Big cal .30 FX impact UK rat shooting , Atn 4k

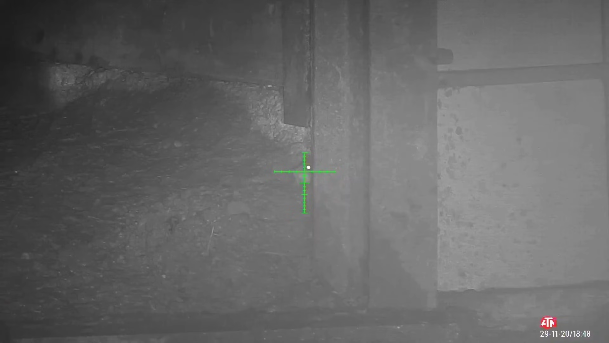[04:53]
Oh, bloody hell, that was a good shot. Yeah. Wow.
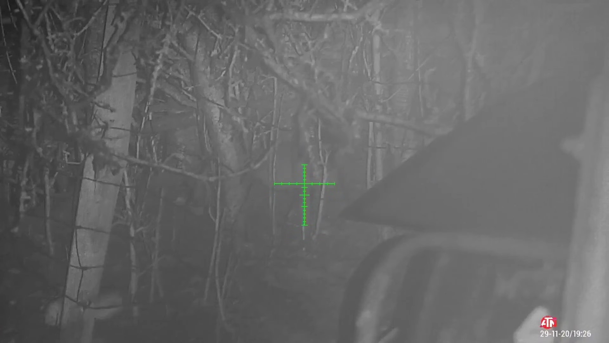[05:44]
This next shot went a little low with it, but soon followed it up with an accurate one.
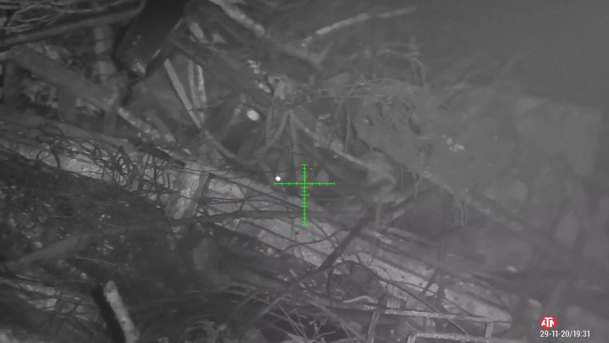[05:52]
And then straight down.
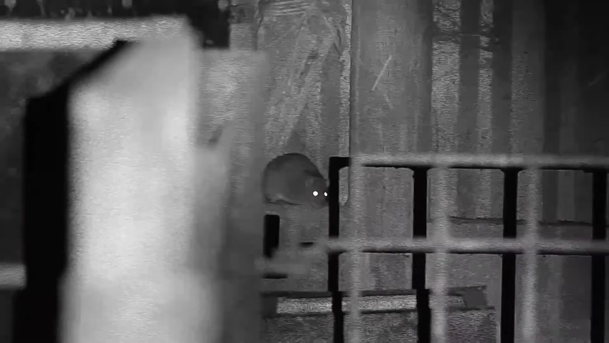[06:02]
This one was a huge rat, this one was.
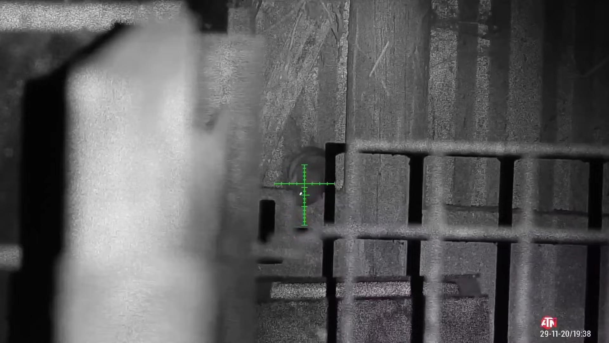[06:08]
You can tell the way Chubby Checker had to roll himself off the shelf.
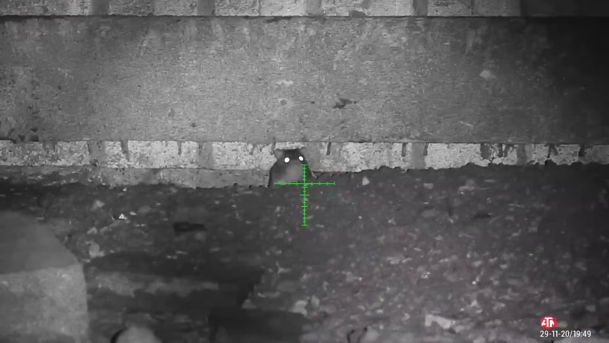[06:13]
Oh my gosh! Staring straight at me.
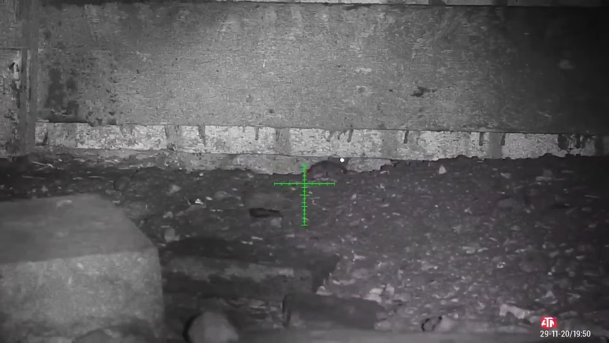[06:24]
Oh my gosh, and there's another one behind him. Hold on, there's another one. Oh, my sticks fell.
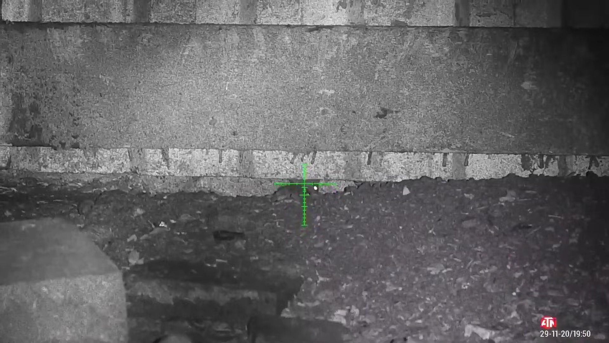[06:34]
Oh, I got him! Oh, what a shot! Oh, yes! He's just fell down on top of him.
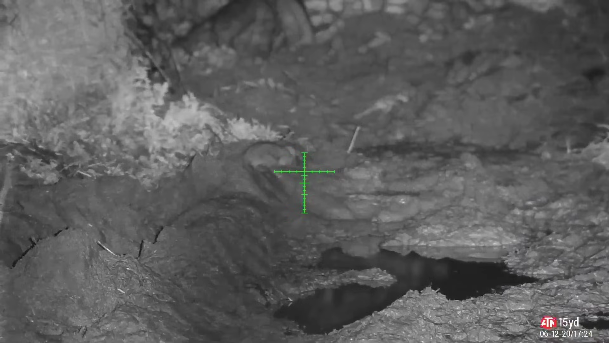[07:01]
Very good. I got him head on. Oh yes.
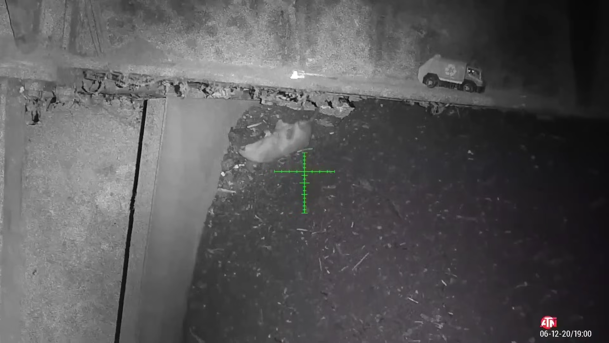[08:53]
Stick your head out, just show me your eye. That's all I want to see. Eye and a little bit of ear. Come on.
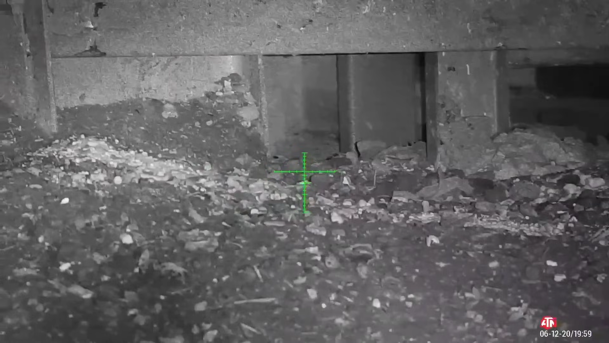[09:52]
Yep, he's died there. Yep. Half there.
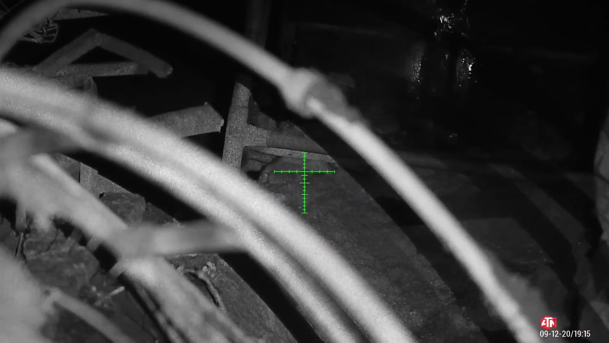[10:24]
Yeah, he's down. Hold it first. Gunner.
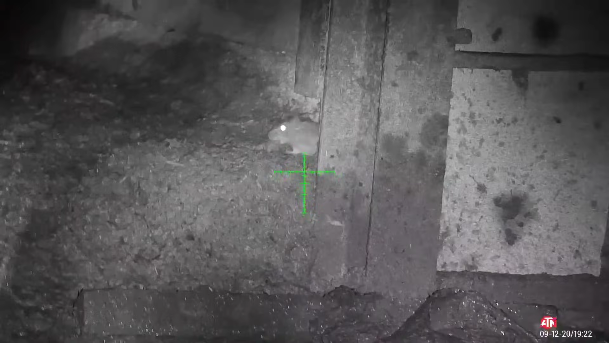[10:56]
Oof. Yeah, there's the blood out of his head. Oh, here he's going to flip out now. He's trying to flip out of the hole.
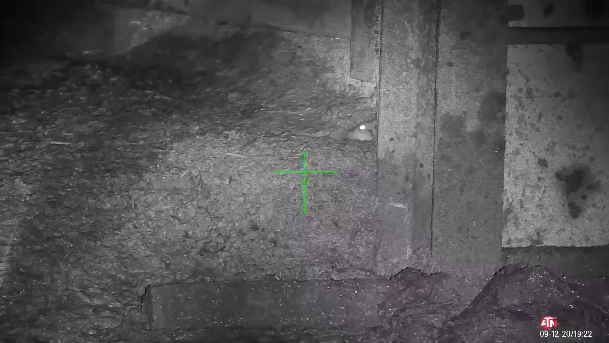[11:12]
Blood dripping out of his sock just underneath his eye.
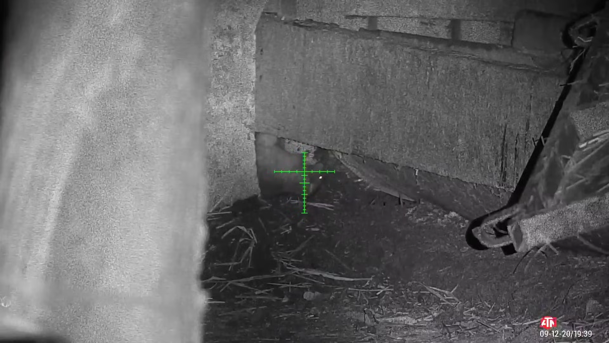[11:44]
Hold on, he's coming. One, two.
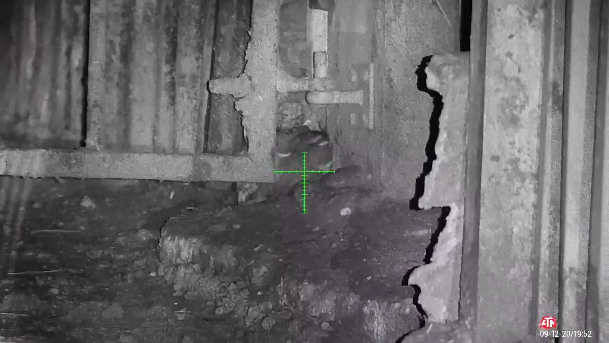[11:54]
Oh, he just got hammered twice. And he's lay on top of the other one, you see him? Yeah.
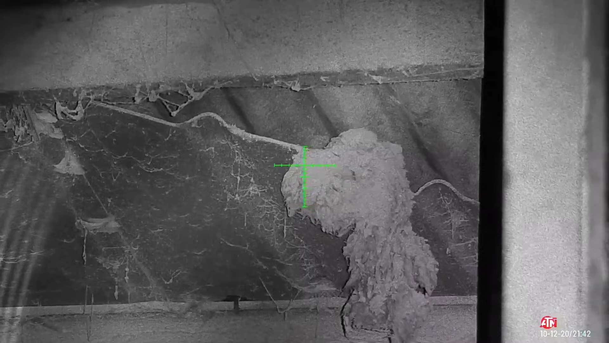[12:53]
Oh my gosh! It's flat. Oh my gosh!
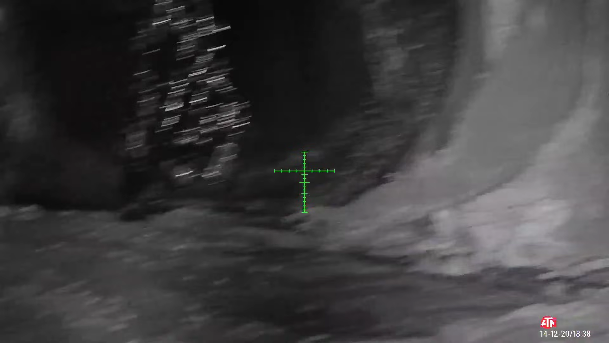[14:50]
It sounds like a snake. The only reason it's so loud is because the
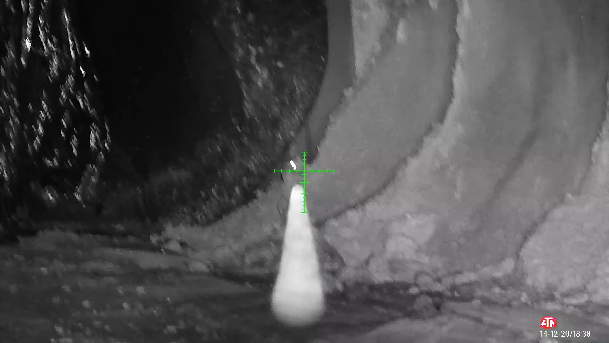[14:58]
scope's actually quite close to the power plenum,
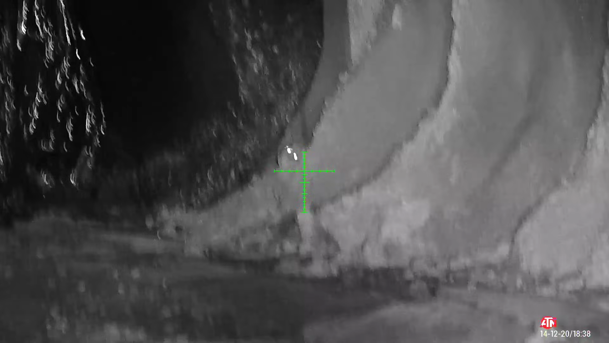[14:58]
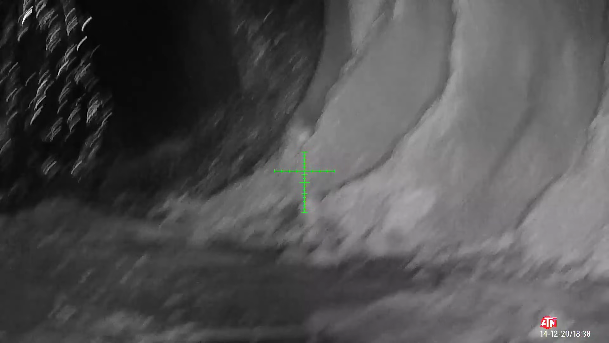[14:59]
so that's why it's picking that up.
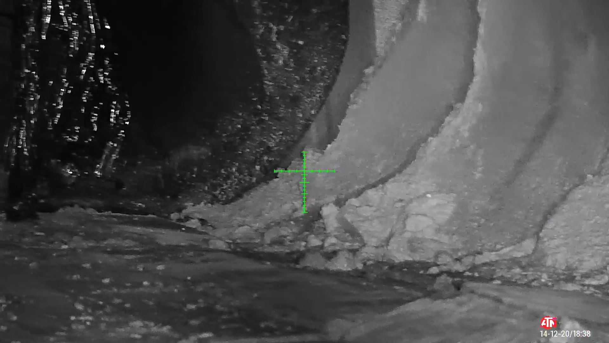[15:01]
In the field, you can't actually hear it.